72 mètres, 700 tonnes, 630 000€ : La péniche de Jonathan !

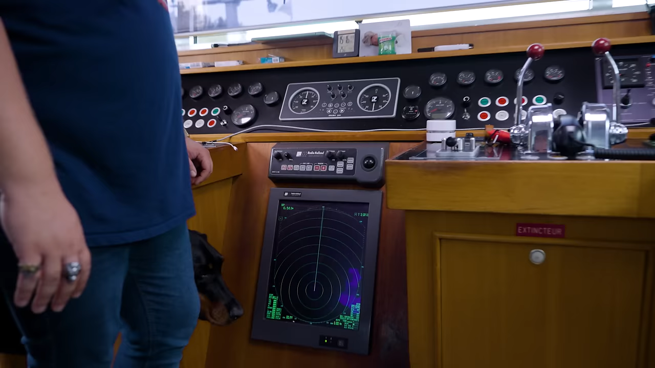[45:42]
Là, tu verras quoi ? Tu verras les péniches ? Ah non, c'est des échos. Donc, nous, quand on navigue, tu vois, on voit ça. Bon, là, il y a beaucoup de monde autour.
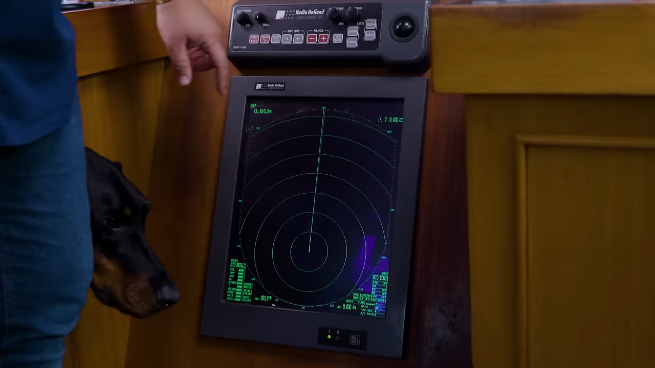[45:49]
Donc, c'est pour ça, il y a des faux échos. Tu vois, on peut réduire l'échelle.
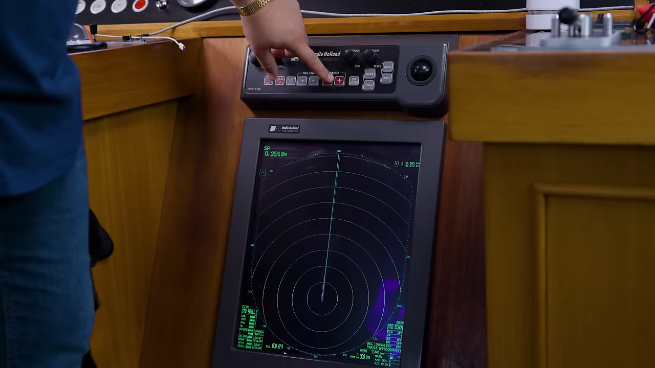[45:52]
Comme là, je suis à 250 mètres d'échelle.
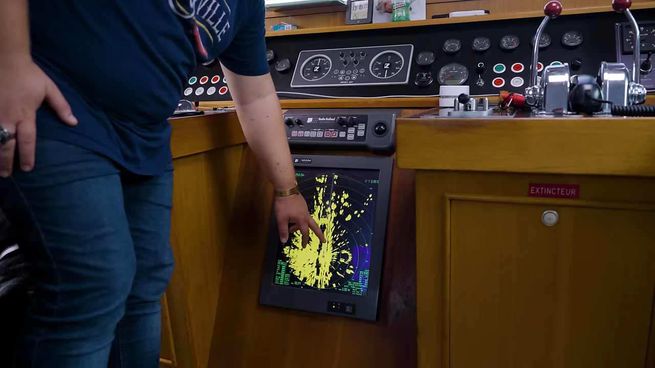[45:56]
Et tu vois, là, tous les échos qu'on voit, c'est parce que le radar, il tape sur tous les bateaux autour. Ouais, ouais, ouais.
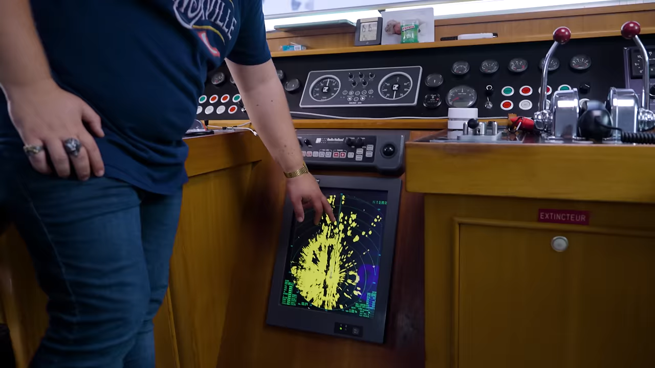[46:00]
Mais tu vois, quand on navigue, ça nous fait un creux comme ça noir. Et tous les échos, là, c'est la digue.